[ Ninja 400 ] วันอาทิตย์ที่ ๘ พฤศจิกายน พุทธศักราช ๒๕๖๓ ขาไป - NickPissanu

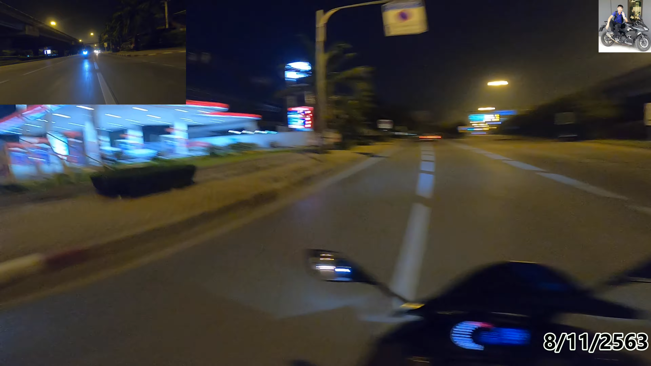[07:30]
อันนี้เปิดรึยัง แม่จะเปิดแล้วนะ นี่เห็นว่ามีรถอะไรสักอย่างหนึ่ง รถกระปะไม่น้อย ได้จอด เดิมมั่นอยู่ตรงนั้นเมื่อกี้เป็นรถอะไรวะ ผ่านไปแบบแบบ แบบ ผมก็ไม่ได้สนใจสักเท่าไหร่เข้าขับรถเลย ความเร็วที่ โอ้โฮ เหนือชั้นมากเกินรถมากจาก 150cc